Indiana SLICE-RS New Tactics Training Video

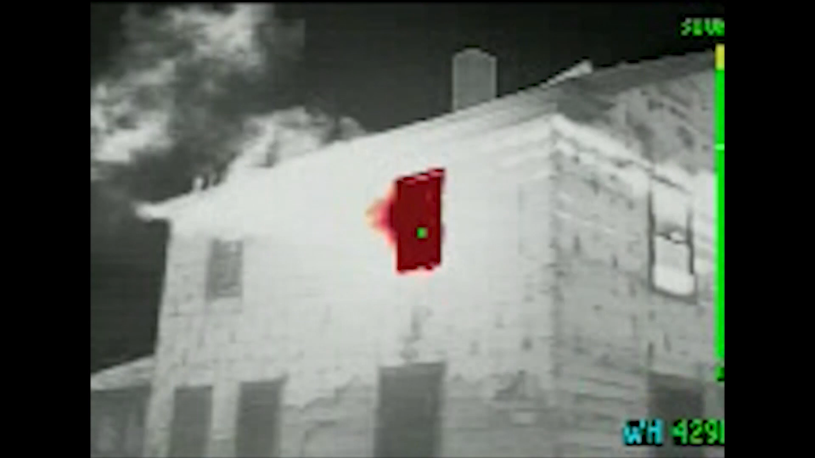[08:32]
at the crawling height and at the floor throughout the fire room as well
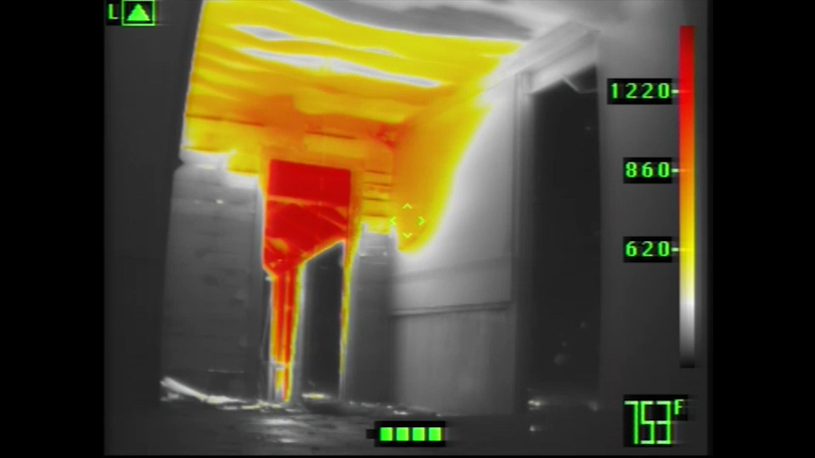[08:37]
On screen: spot 753°F
as the hallway that firefighters would be advancing through to get to the fire.
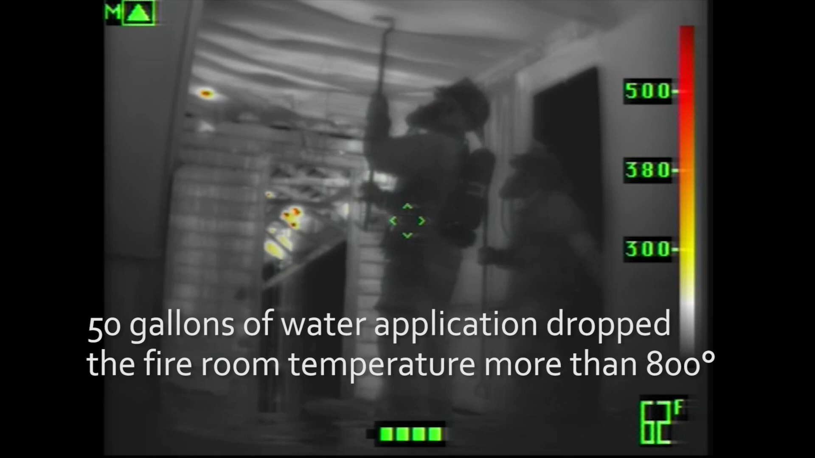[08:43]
The main reason for that was we were looking at as the water was supplied from the exterior was